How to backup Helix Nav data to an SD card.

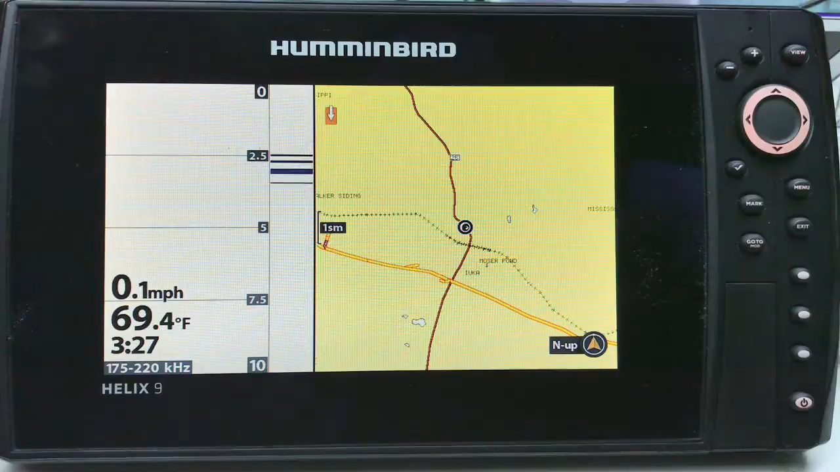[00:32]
On screen: water 69.4°F, speed 0.1 mph
procedure you know at least once every two or three fishing trips but anyway all right let's get right to it it's going to be quick okay the first thing you do is you go to menu and menu and you go over to nav which i am on you go down to waypoints routes and tracks you hit the right screen and you can see i have some waypoints on here you go to options